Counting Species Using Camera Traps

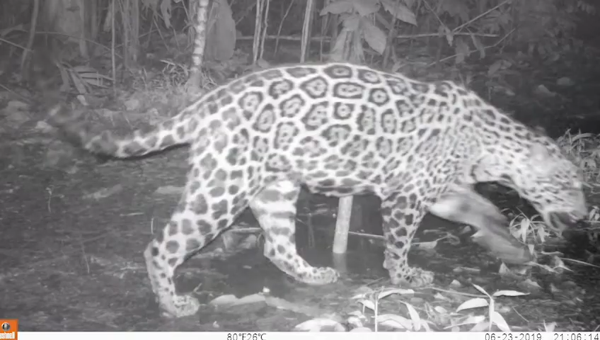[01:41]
At Pequare Reserve, these cameras record a 30-second video once the sensor is triggered. It also records the time, date, location, and weather conditions of the area.